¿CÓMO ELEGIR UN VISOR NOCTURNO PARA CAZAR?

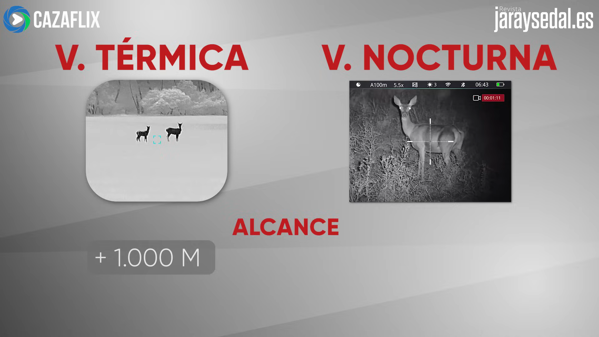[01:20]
El alcance es mayor en la visión térmica, pudiendo llegar a detectar un cuerpo caliente a más de un kilómetro. Aunque un visor nocturno es capaz de detectar un objeto a 300 metros y realizar un disparo con precisión.
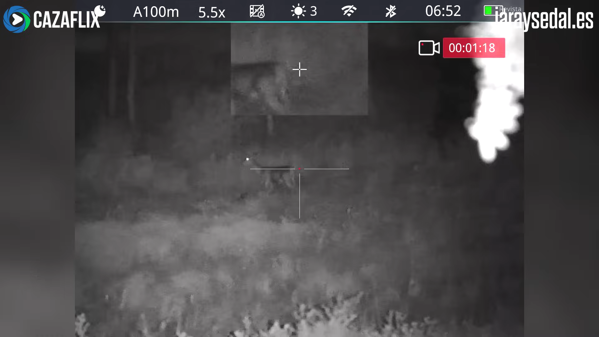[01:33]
Otra diferencia importante es que la visión térmica no permite apreciar con claridad detalles de los animales.
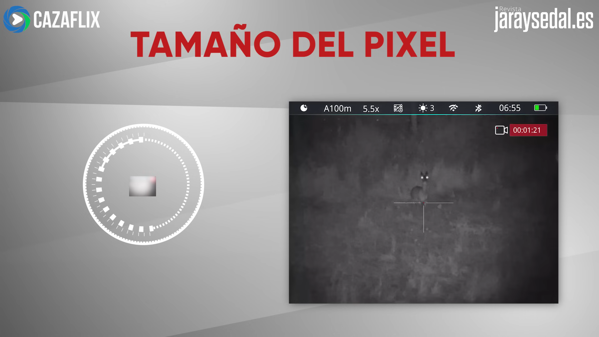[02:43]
Píxeles de mayor tamaño ofrecen mayor luminosidad, pero al tener menos cantidad, la resolución será menor.
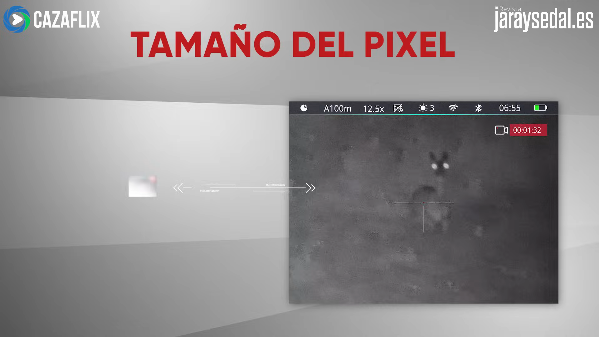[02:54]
Por lo tanto, debe haber un balance equilibrado entre tamaño y cantidad de píxeles. Un ejemplo de equilibrio puede ser el Infirray Tube NV,
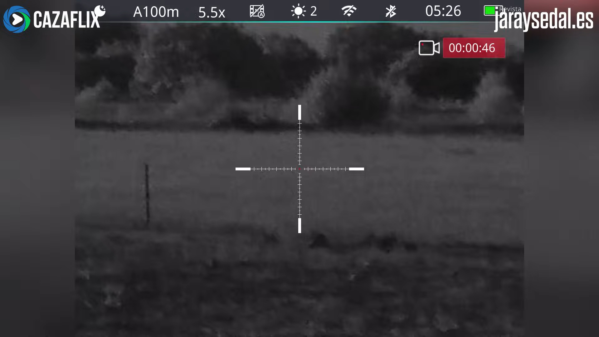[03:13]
Un visor de estas características es capaz de ofrecer una imagen visible incluso una hora después de anochecer,
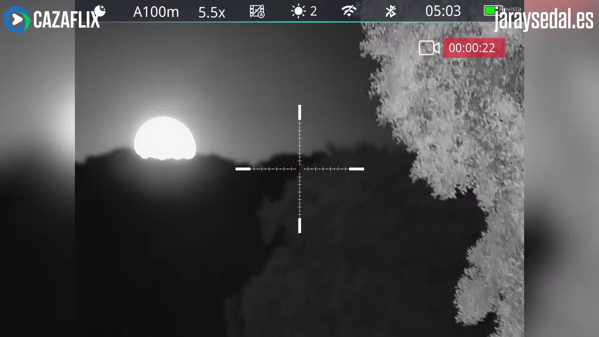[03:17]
o durante toda la noche si hay luz de luna.
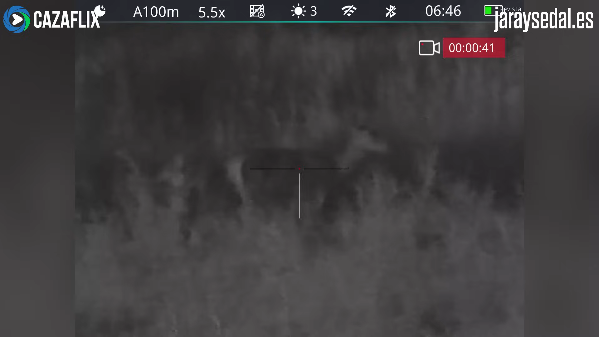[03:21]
En caso de noche cerrada, lo ideal es usar un iluminador infrarrojo externo.
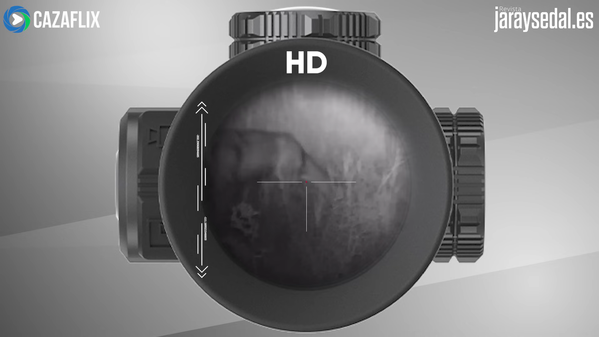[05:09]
Un monitor interno de 1080 píxeles es una opción muy recomendable.
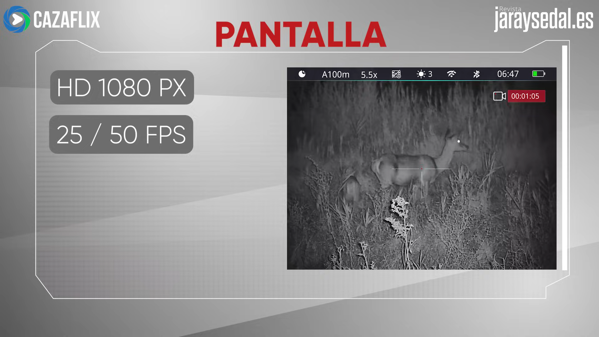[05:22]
Al igual que en un visor diurno, los aumentos y el campo de visión son decisivos a la hora de realizar disparos a larga distancia. Los visores nocturnos cuentan con aumentos digitales, y aunque pierden resolución, ofrecen al cazador un zoom más potente. La función PIP, o Picture in Picture, es una función que combina las características anteriores, ya que aumenta en un recuadro la imagen, sin perder la imagen principal y, por tanto, el campo de visión.